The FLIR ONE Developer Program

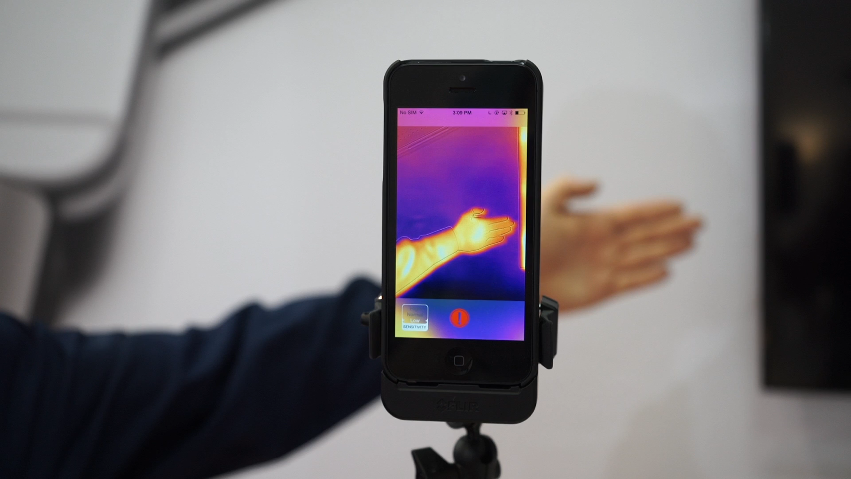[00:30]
it was developed by a developer named AdvanceWorks up in Toronto area. This application is used as a security camera, a personal security device to watch spaces that you're not expecting people to show up in.
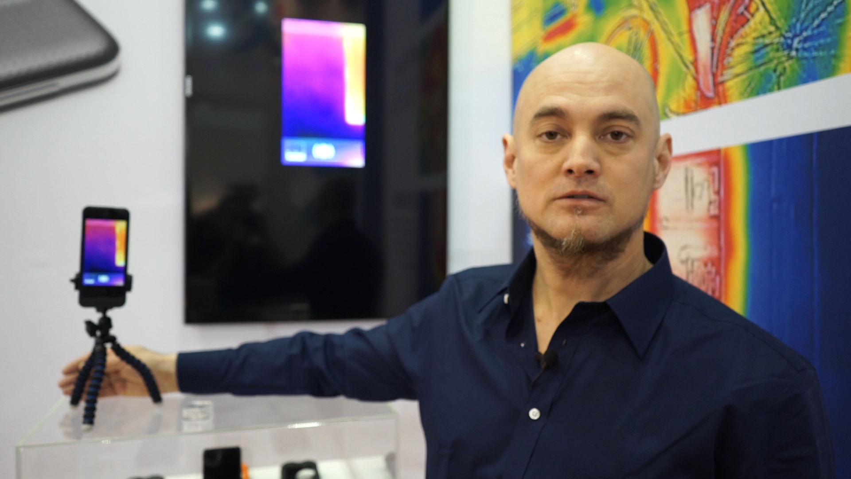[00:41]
If somebody were to walk past this camera, it triggers an alarm condition. The alarm condition in this case simply gives you an audible alarm that something's happened, but you can take this application and use it to also trigger a text message or a phone call or any other activity you want to happen if somebody shows up unexpectedly. So I'm going to demonstrate another application for you. It's a fairly simple but fun app written by Adam Gray. It's up on the App Store now. What the application does is it turns a very normal person into a zombie.